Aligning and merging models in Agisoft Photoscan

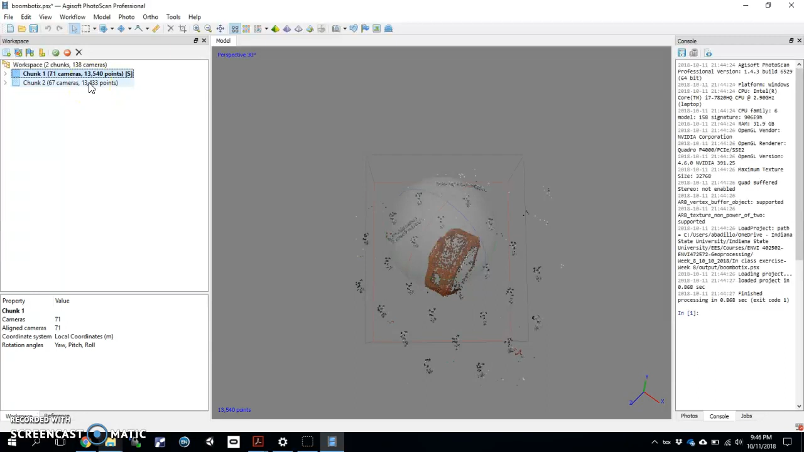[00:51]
different chunks that you would be using here at Agisoft. So you'll bring one folder in here into chunk one, you'll run an alignment just like I've done here, and then double-click to change chunks of two, you'll do the same thing. For some reason when you switch back and forth between these
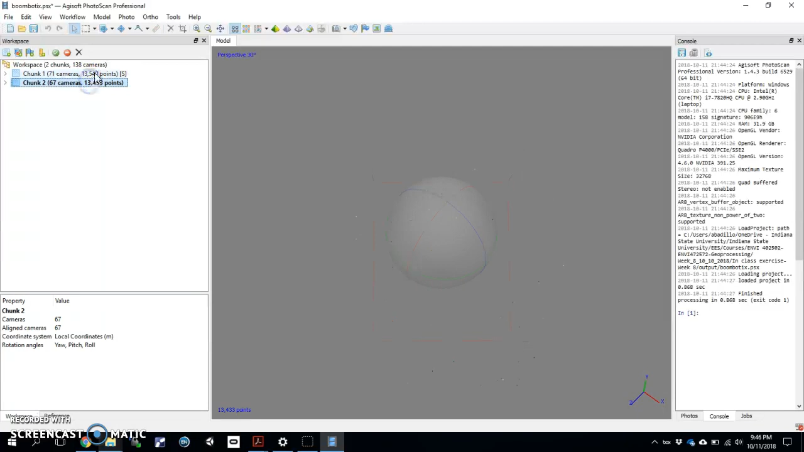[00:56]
one doesn't show up remember you just go over to your photos here,
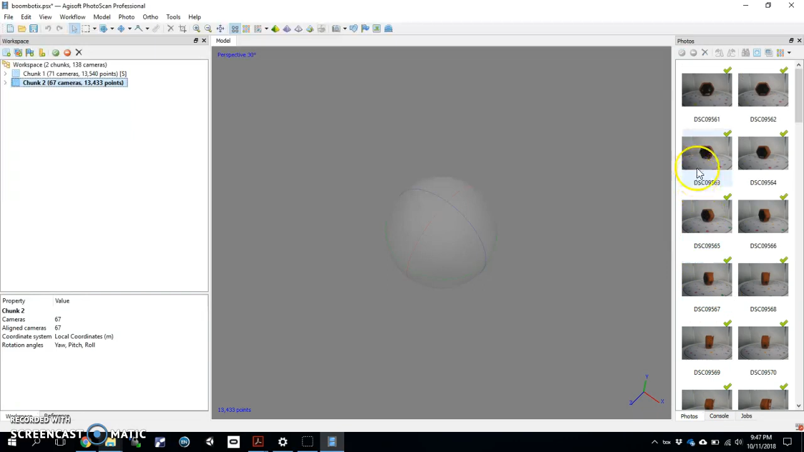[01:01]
right-click, look through, and it brings you right to the object looking through that photo so keep that in mind.
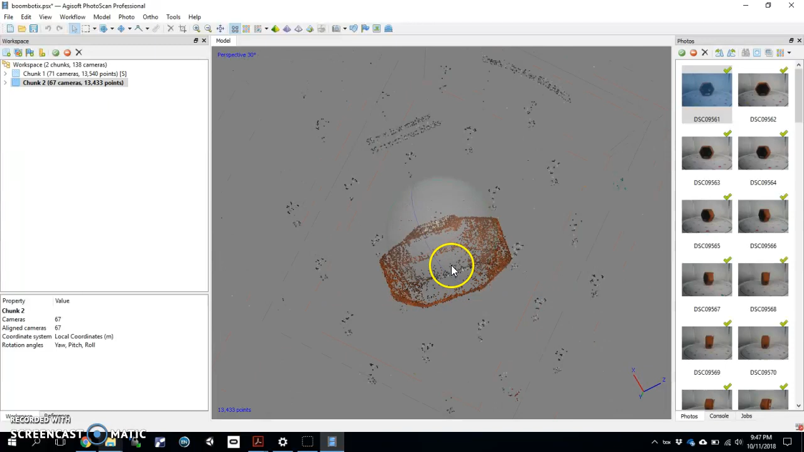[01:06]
So I've got both of them aligned and as you can tell
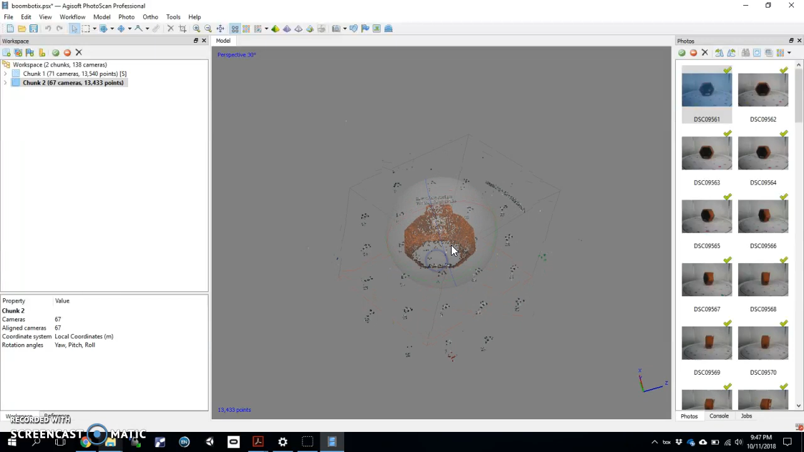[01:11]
I already have my registration points showing up and I've got the object showing up so everything's looking good.
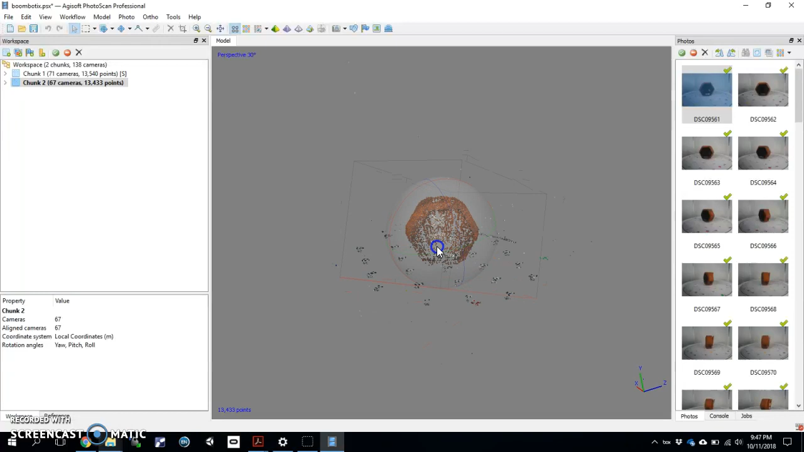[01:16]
Something I had you guys do in the lab before you even run an alignment is to go ahead and do a detect markers. That's up here tools, markers, detect markers. With that click OK and it shouldn't take too long
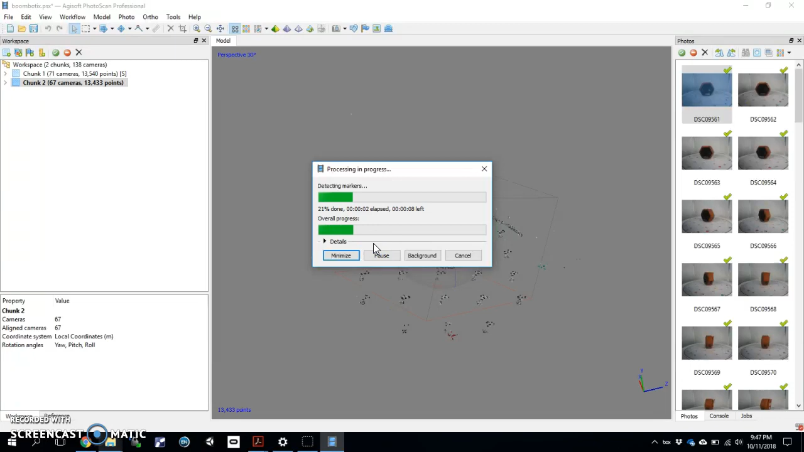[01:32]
but it'll go ahead and detect those markers even before you run an alignment. Then you can go ahead and run an alignment. If you do it after the fact that's fine it's just I'm trying to save you a little bit of time.
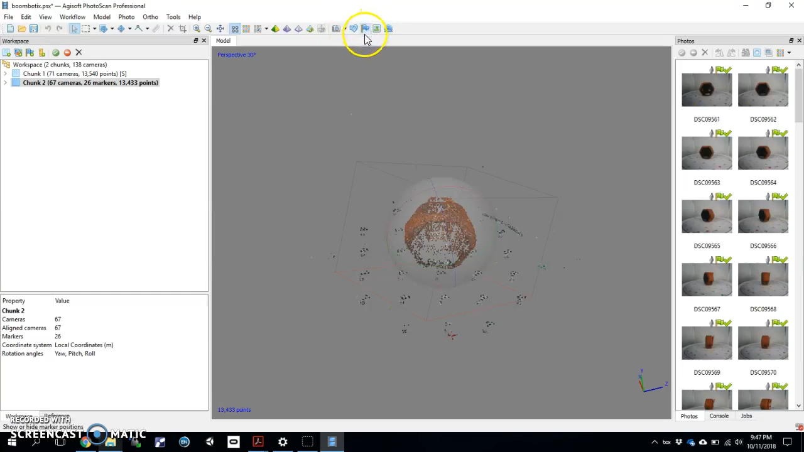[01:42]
So when you do that go hit the flag make sure your targets actually do show up. Oh my gosh that's cool. Unclick them.
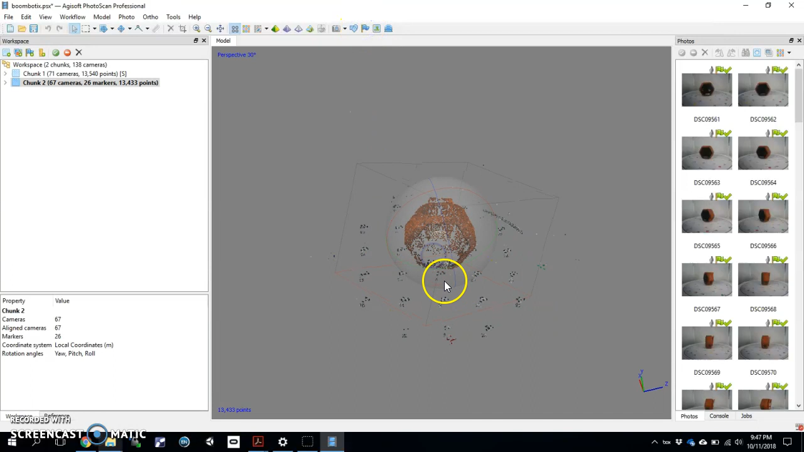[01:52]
If you want you can add scale now or if you want you can do it later it's up to you. Remember scale can be done with objects at any point in time especially with these automated markers.
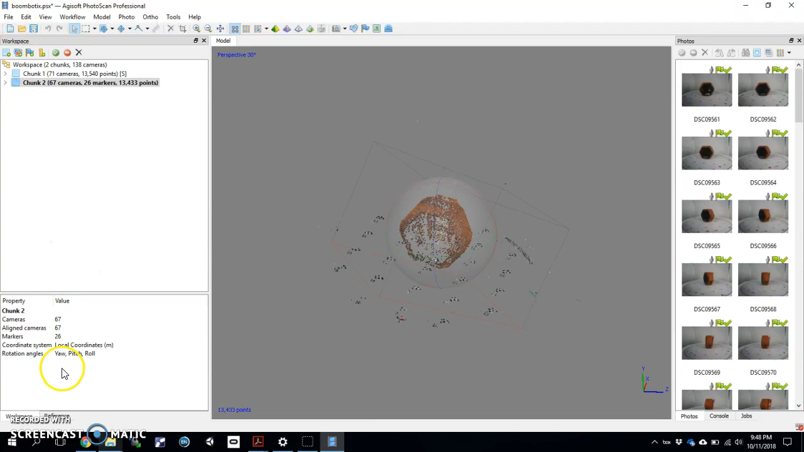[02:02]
If you were going to do it now just go to reference. Choose two markers that are next to each other.
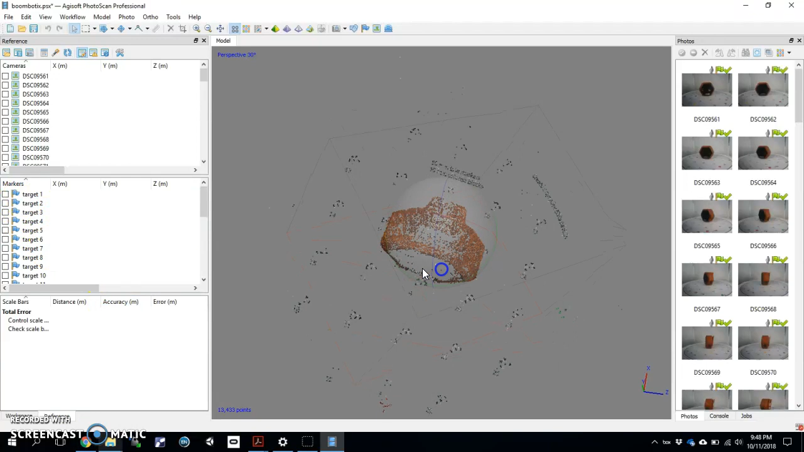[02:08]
Here 15 and 10. I know those are 50 millimeters apart so I would go and 15 hit control right click since they're both highlighted hit create scale bar and then type in you know whatever the distance is there. We know it's actually 50 millimeters and you'll just type that in there and make your little scale.
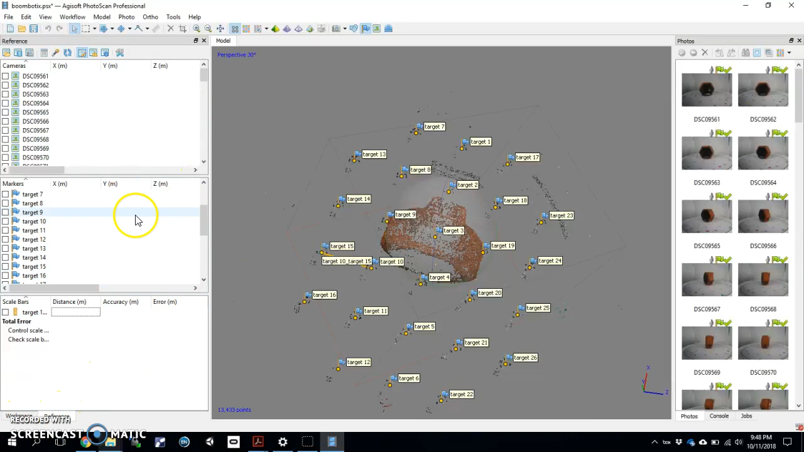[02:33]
But the point of this video is to familiarize you guys with you know how to merge two chunks. I'm gonna spend time on that. All right so you get your two chunks you want to merge them together.
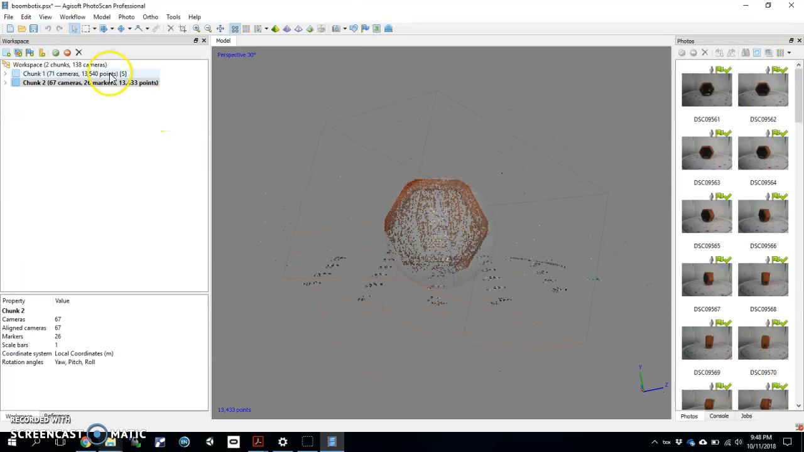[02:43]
Run them not only through the alignment but also through the dense cloud.
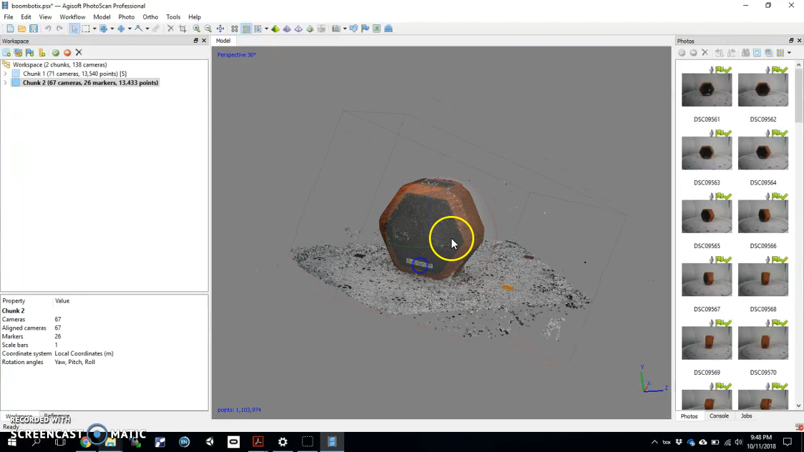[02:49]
You notice I've got my dense cloud here as well as on the other speaker which is way back there.
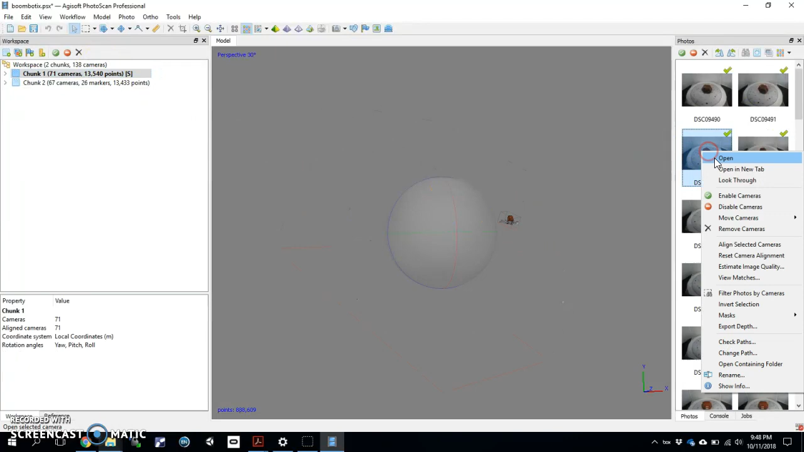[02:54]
Let's bring it over. There we go. And they're looking good.
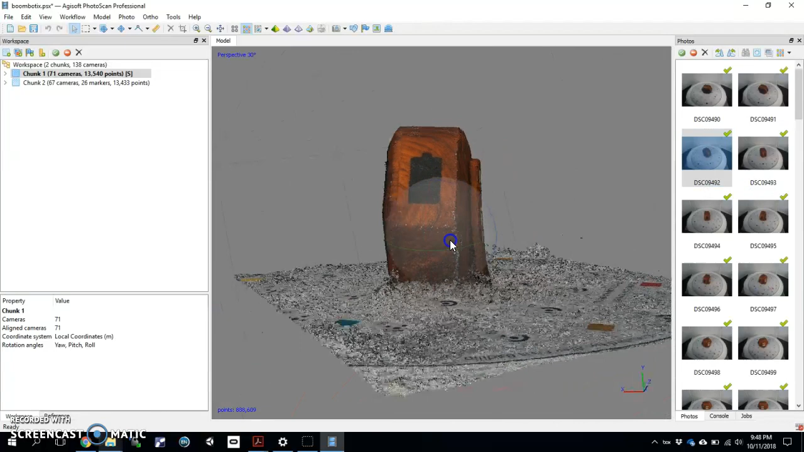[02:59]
And the key here is to make sure you have enough of the object to actually facilitate an alignment.
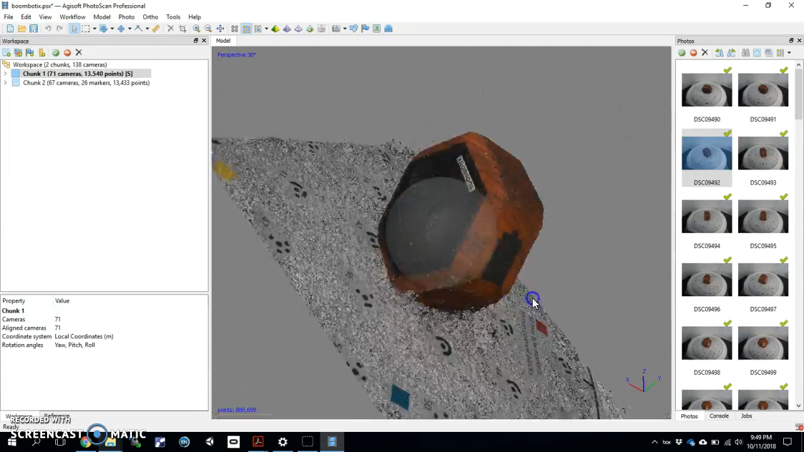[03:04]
So I know this is my boombotics upside down. I know I've got enough of the top that when I actually do the top
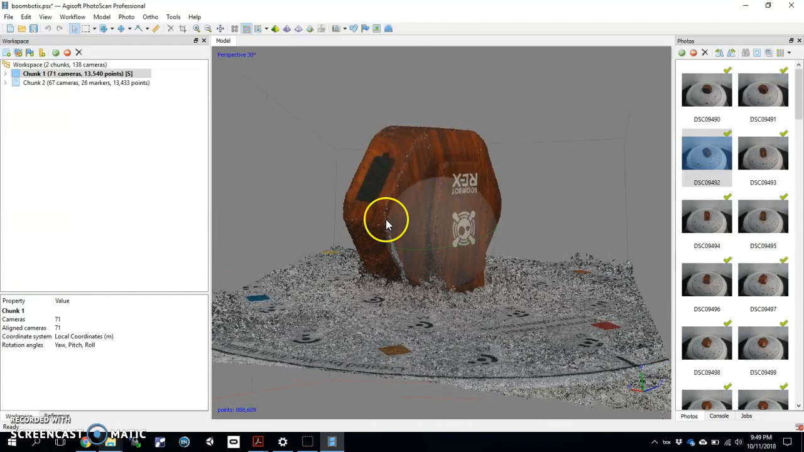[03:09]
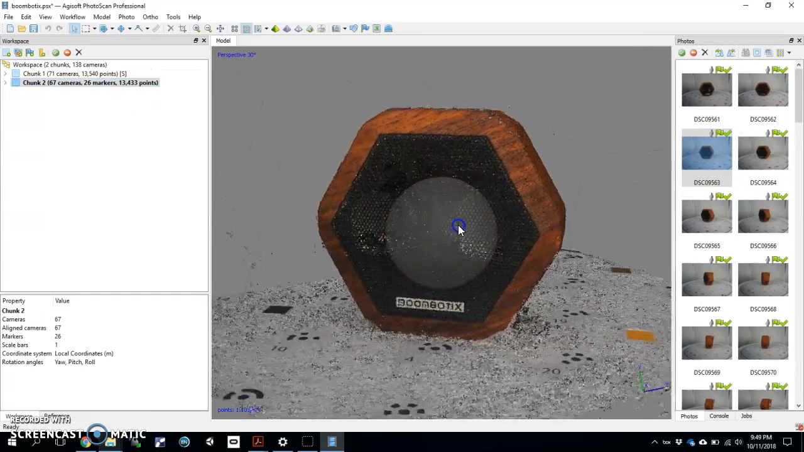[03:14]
here's the right side up I'll have good overlap right.
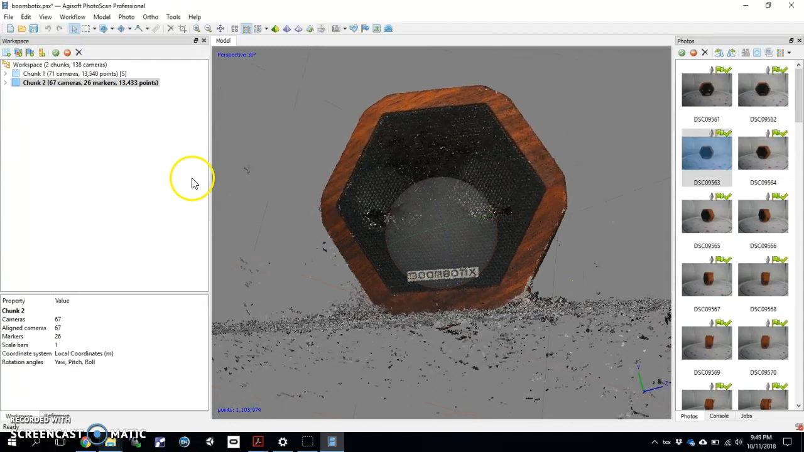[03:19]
I could chop away this bottom part and the other the other model is going to give me enough of it. And if I go to the other model I could chop away enough of this right in here but my other chunk will be able to make up for the other half.
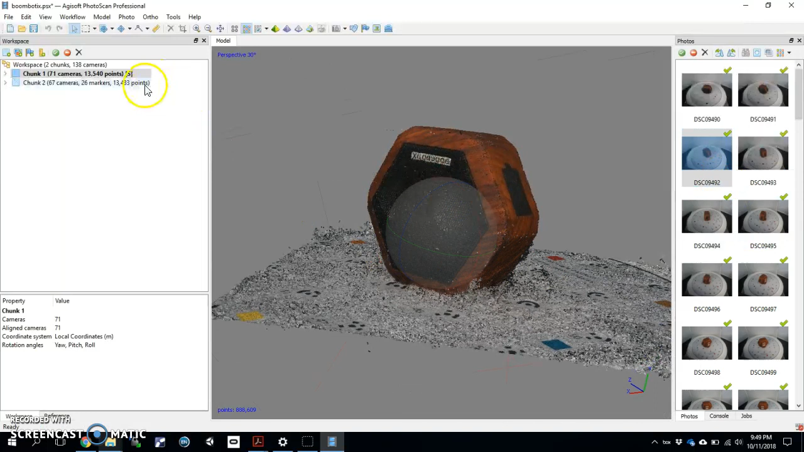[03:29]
That's definitely enough to make the alignment. So let's go ahead and start the process.